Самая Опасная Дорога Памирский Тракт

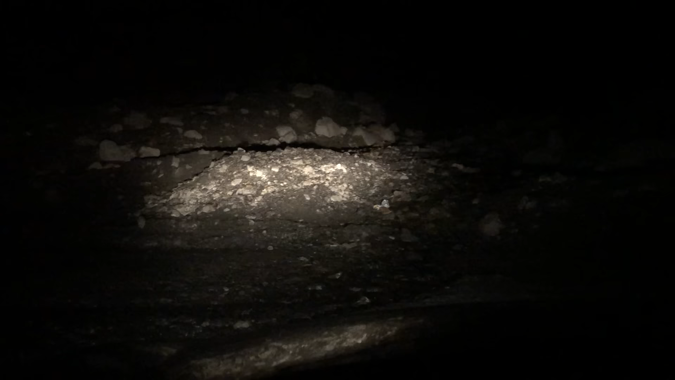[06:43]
Сейчас проеду, выйду из машины, покажу вам с фонариком. Прекрасные дороги на Памире. Граница Таджикистана и Афганистана.
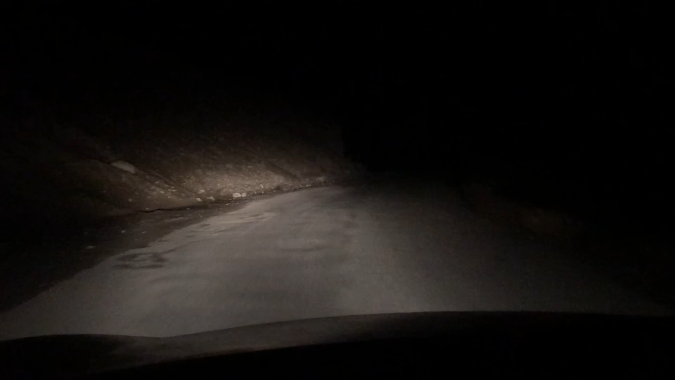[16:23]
Абсолютно прекрасная дорога Дальше двигаемся по темноте Нам еще ехать Примерно 150 километров Гугл-карты показывают Ехать всего 4,5 часа Раньше До того, как была завалена Трасса Мы ехали С средней скоростью 20 километров в час А здесь получается У нас Средняя скорость Вырастет в два раза До 40 километров в час Посмотрим
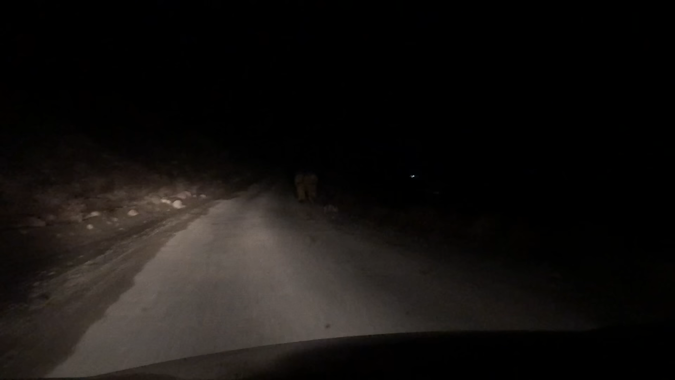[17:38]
обратите внимание В темноте идут пограничники Вот так Люди с автоматами Патрулируют границу Хорошо, что темно Я думаю, что если бы было светло И я бы их снимал Возможно, у них бы это тоже Вызвало агрессию Проехав 95 километров В сторону этого прекрасного поселка Под названием Харок Я уперся в очередной Перекрытый участок дороги И решил